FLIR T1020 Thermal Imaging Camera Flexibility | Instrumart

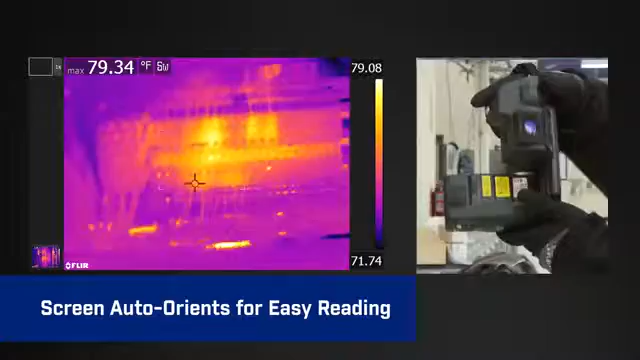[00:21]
On screen: max 79.34°F
making it easier to read, whether you're framing shots in landscape or portrait view.
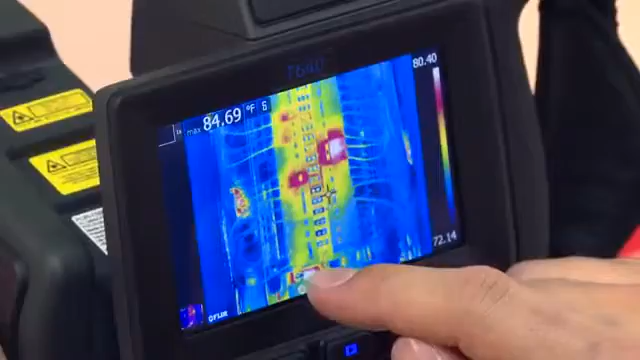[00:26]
On screen: max 84.69°F
The flexibility of interchangeable lenses provides
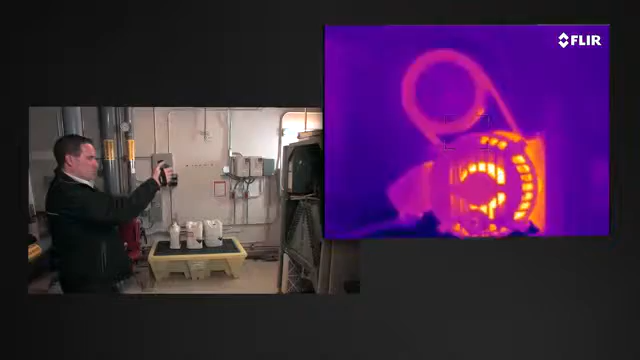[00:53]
that adjusts on its own no matter where you aim for even faster precision.